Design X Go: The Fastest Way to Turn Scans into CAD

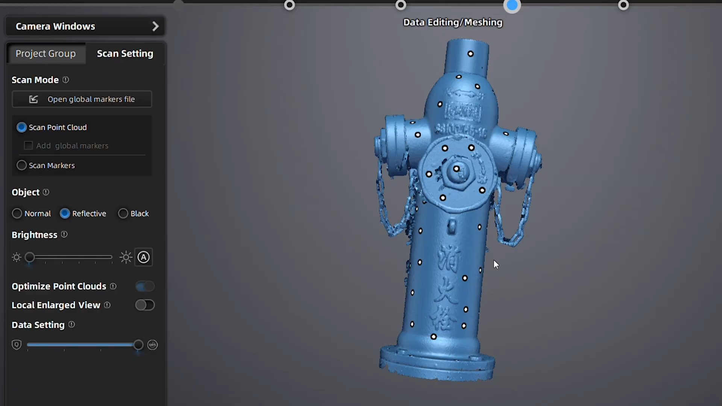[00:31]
You've got the raw scan data, but traditional CAD software doesn't know what to do with it, and that's where DesignX comes in.
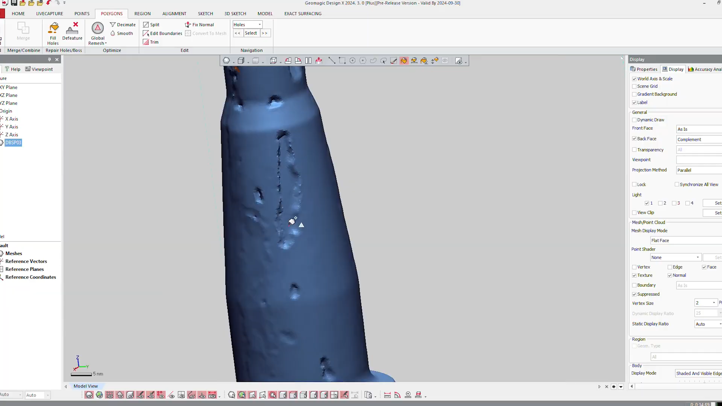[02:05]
It's got hole filling and hole healing wizards, so you can fix broken mesh geometry pretty much with the click of a button.
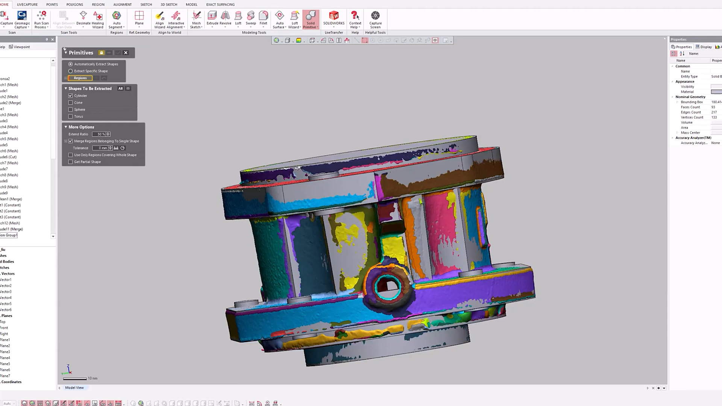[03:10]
planes, splines, all sorts of different geometries to the scan data very easily.